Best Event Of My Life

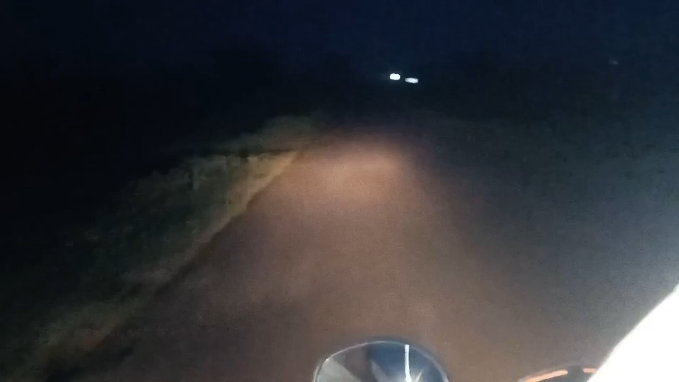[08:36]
लेकिन आते आते हमें बहुत ही लेट हो चुके थे और अंधेरा भी काफ़ी हो चुका था, हमारी गाड़ी के लाइट भी थी वो कम दिखाई दे रही थी,